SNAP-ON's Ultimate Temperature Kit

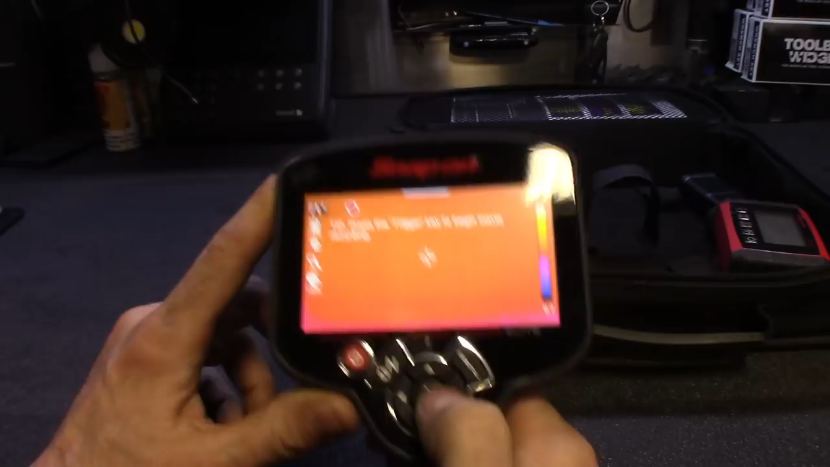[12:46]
and then it's also got, so it's got the heat signature,
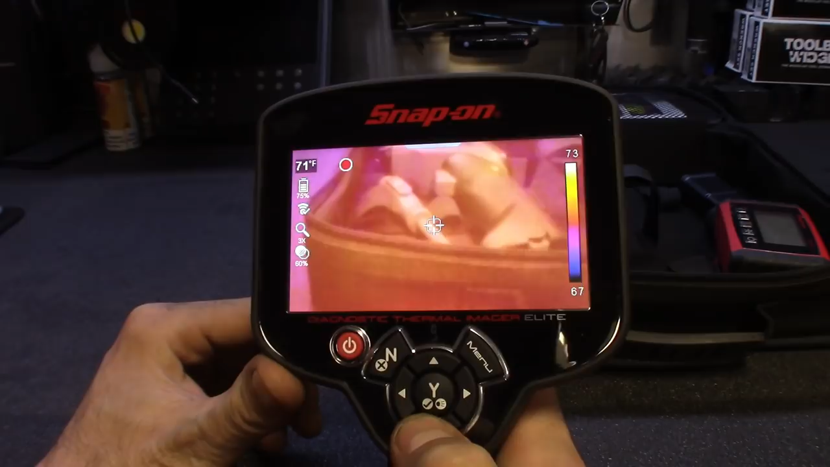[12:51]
and then you can drop it down into the normal picture, and then if you hit left, it'll give you, you know,
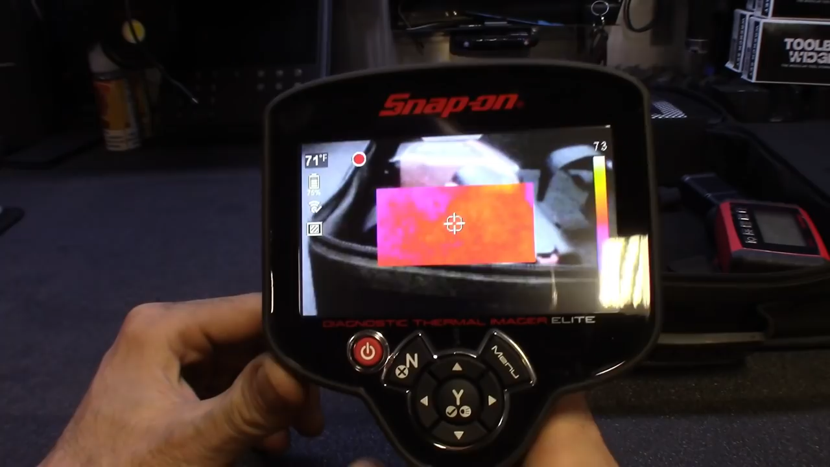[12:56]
On screen: spot 71°F
the outside is the normal image, the inside is the thermal imaging image, and then you scroll over again,
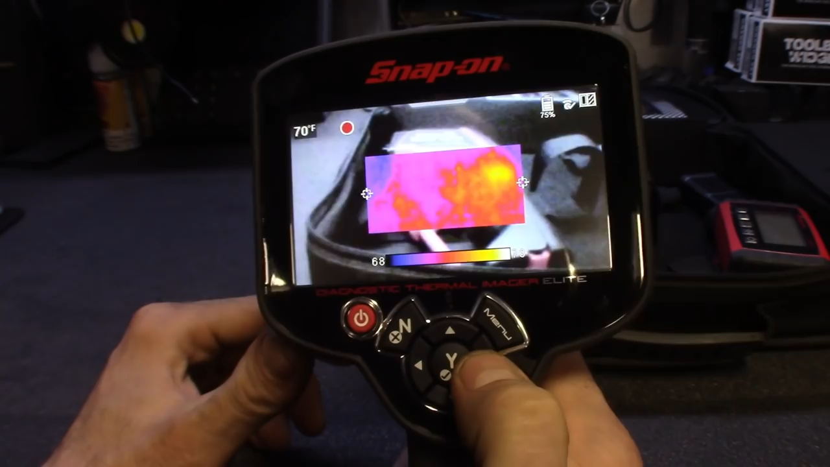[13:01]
it'll give you side-by-side of it, that way you could compare it,
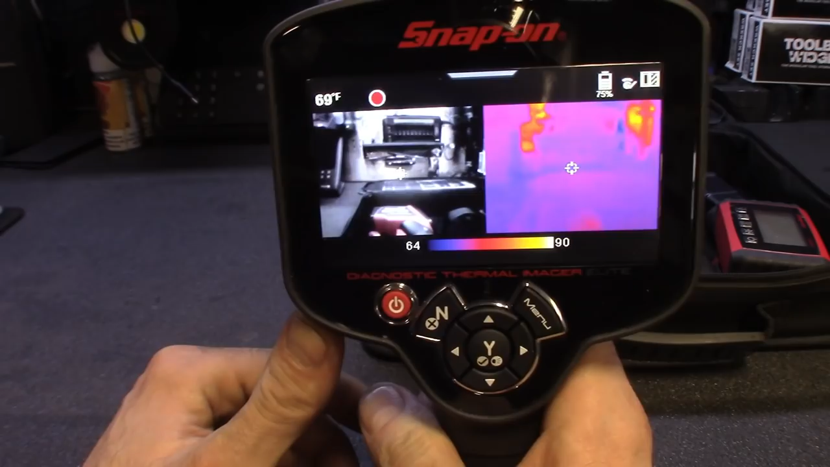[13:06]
On screen: spot 69°F
and kind of get that tracer exactly where, you know, the heat problem is,
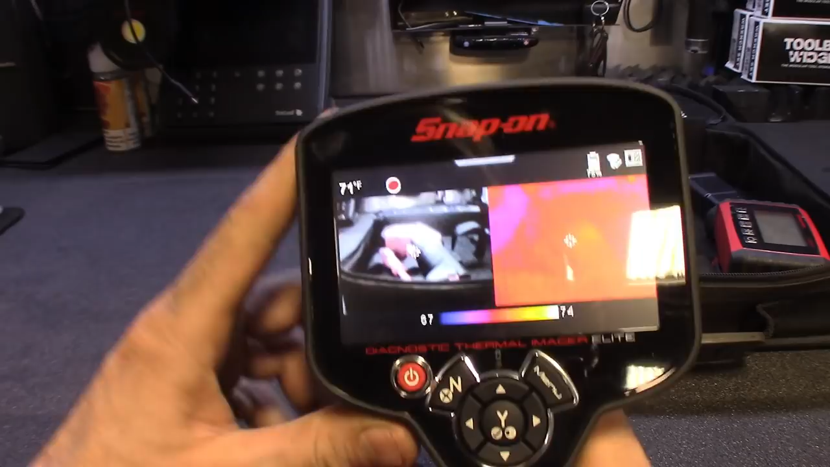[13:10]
or the source of the issue is, and then I think they shrink the picture on the next one, oh no, that's overlay,
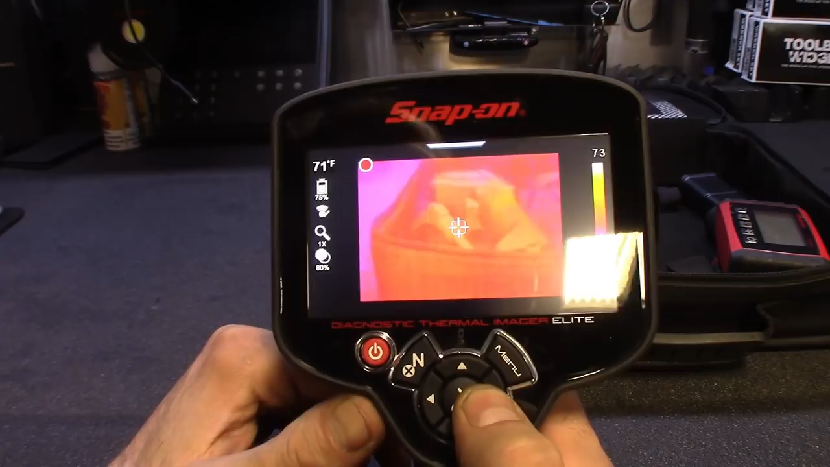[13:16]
On screen: spot 71°F
certain percent overlay there, and this records for you too, you could take a, I think a 10 second video,
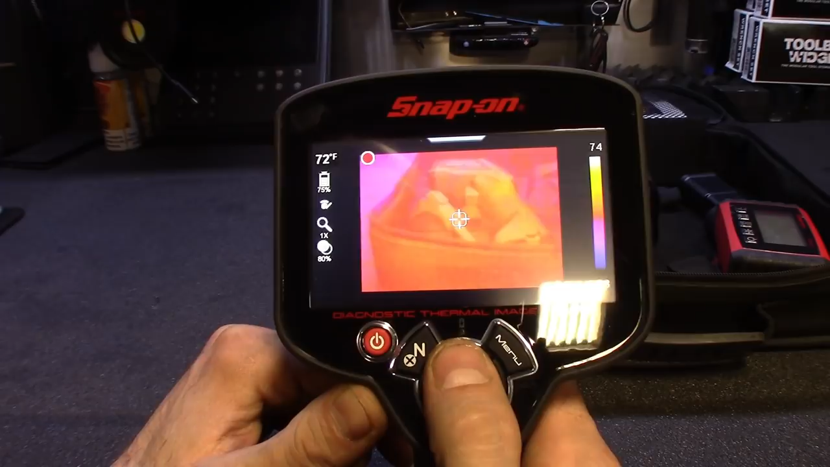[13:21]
or something like that, and then change the overlay, what's the next one,
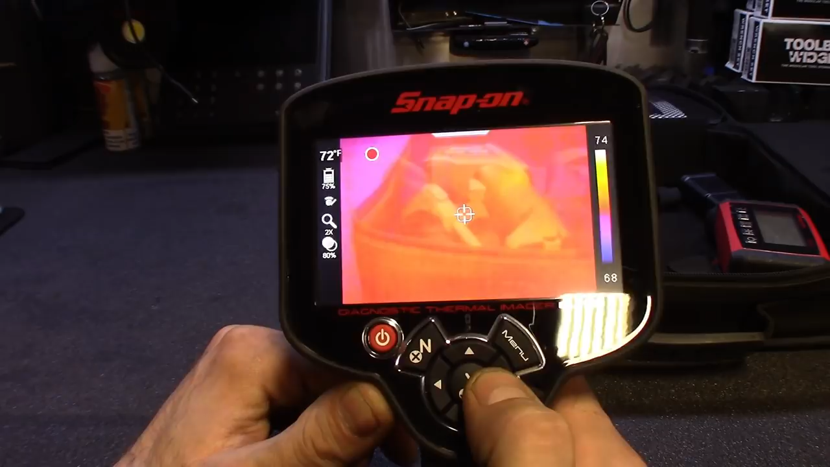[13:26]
and then they just get bigger from there, so, and actually for the camera,
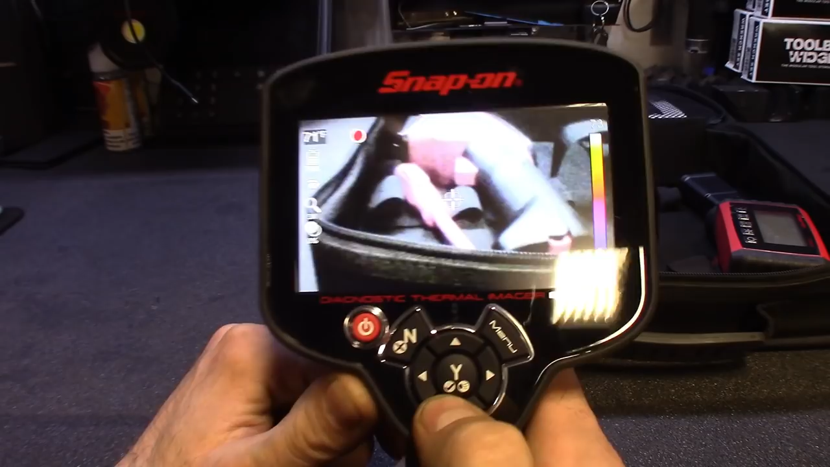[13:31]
I mean, that's not too bad of quality, I'm not, I wonder what,
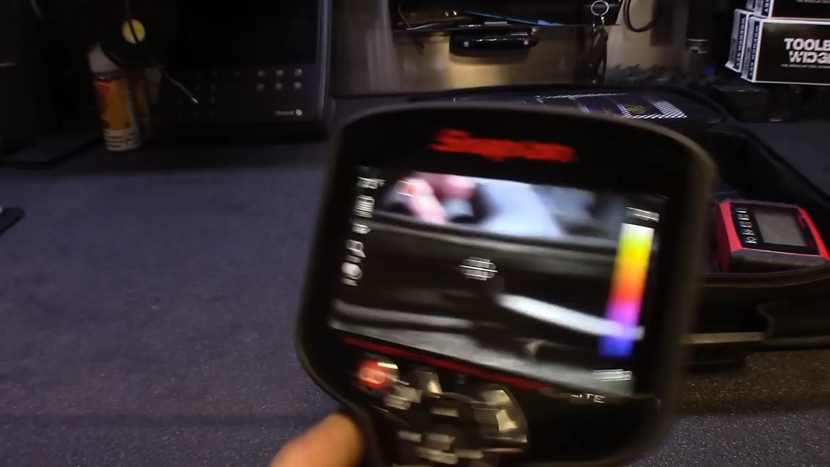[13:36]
uh, I'm not sure the megapixel camera this thing has, but pretty decent quality, I, I've seen, I've seen worse cameras on expensive phones,